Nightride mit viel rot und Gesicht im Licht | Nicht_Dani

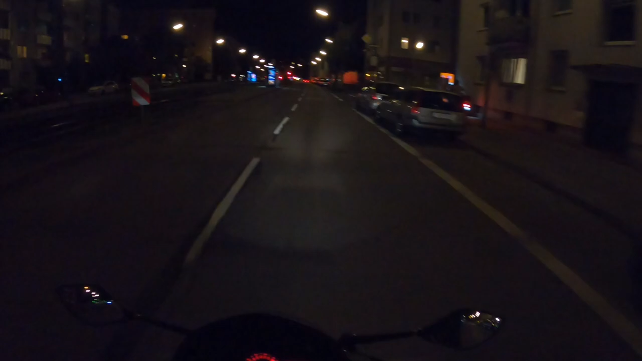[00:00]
Das sieht doch aus wie ein Gesicht, oder? Von daher muss ich sagen, Vater Staat, Daumen hoch kriegst du von mir.
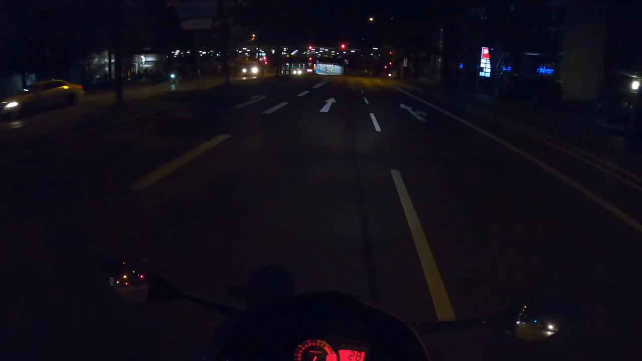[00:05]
Nur böse Menschen denken, dass ich aus Absicht durch einen Tunnel fahren will.
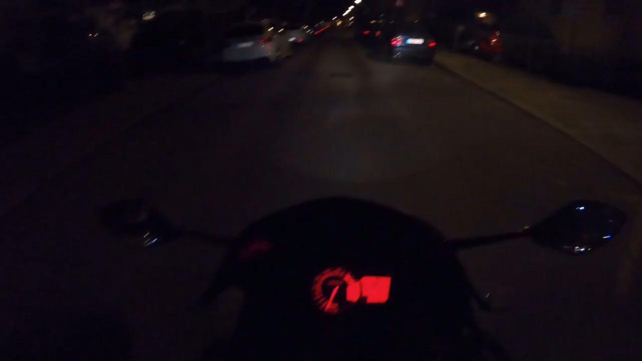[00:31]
Warum nehme ich so spät noch ein Video auf, fragt ihr euch jetzt bestimmt. Das hat einen ganz, ganz einfachen Grund. Eigentlich wollte ich vormittags das Video machen. Ich habe die GoPro davor ohne Spaß eine halbe Stunde geladen, weil als ich das letzte Video gemacht habe, hatte die GoPro noch 70%. Und ich so, komm, ich lade halbe Stunde, dann ist sie schon auf 100%. Da war ich essen, ich dachte mir nach dem Essen, ne, nehme ich auf, dann ist Motor warm, alles, können wir ein bisschen durch die Stadt kurz fahren.
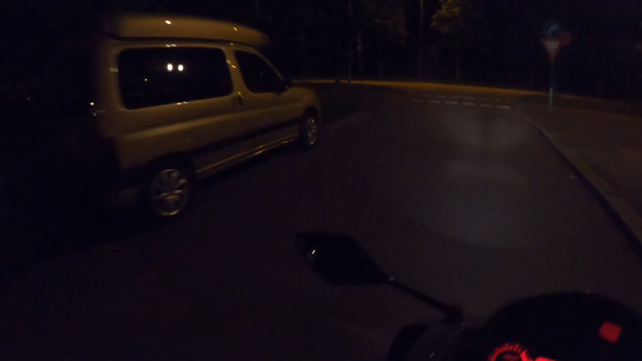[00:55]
Ich mache die GoPro an, 18% Akku. An der Stelle einfach Dankeschön. Und deswegen kommt jetzt halt ein Night Ride. Wir können übrigens auch nicht die Stammroute fahren, weil... Ich kann hier eigentlich links abbiegen. Mache ich auch. Wir fahren nicht die Stammroute über die Leopoldstraße, weil die Leopold zu ist. Also IAA ist jetzt zwar schon vorbei, aber trotzdem, die brauchen ja ein bisschen, bis sie das alles da abbauen. So, was gibt es eigentlich zu berichten? Eigentlich nicht so viel. Bike ist halt...
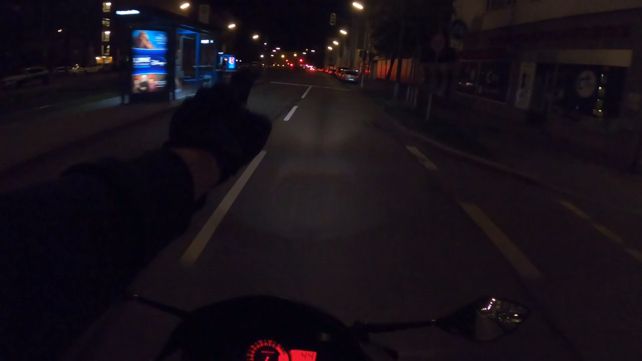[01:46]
Da oben zwei Augen und unten so ein böser Mund. Safe sieht das aus wie ein Gesicht. Ich kann jetzt auch ganz kurz was sagen, weil das ist ja eine A2-Bike. Äh, A2-Bike. Wahrscheinlich ist die Gixx ein A2-Bike. Die Gixx ist ja ein A-Bike. Und ich habe mich immer schon gefragt, wieso ist denn das so in Deutschland, dass du erst ab 25 oder du hast zwei Jahre A2 gefahren. Aber ich glaube, vor 19 oder 20 ist es unmöglich, hier dann mitzufahren. Es geht einfach nicht.
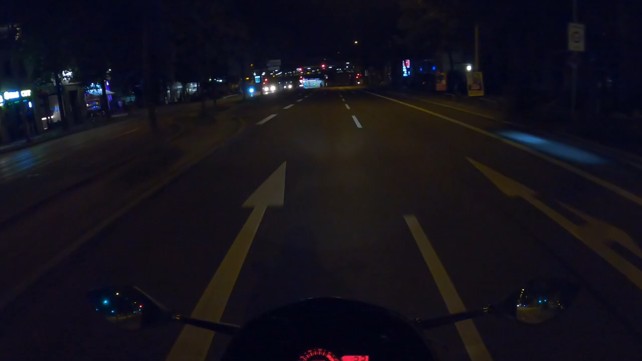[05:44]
Und nein, das hat nichts damit zu tun, dass da vorne gleich ein Tunnel kommt. Nur böse Menschen denken, dass ich aus Absicht durch einen Tunnel fahren will.
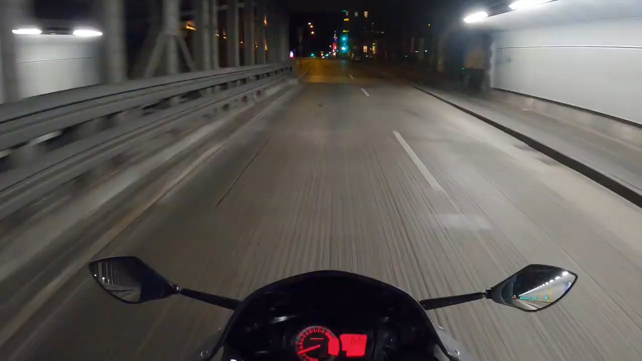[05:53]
Hoppla. Kennt ihr das, wenn ihr von den ersten, den zweiten Gang wechselt wollt und einfach auf einmal der Leerlauf reinfällt? Unglaublich sowas, ne? Und vor allem, man erwartet das ja nicht. Und dann passt jetzt halt nun mal, dass ab und zu Vollgas gegeben wird. Was machst du, Bruder?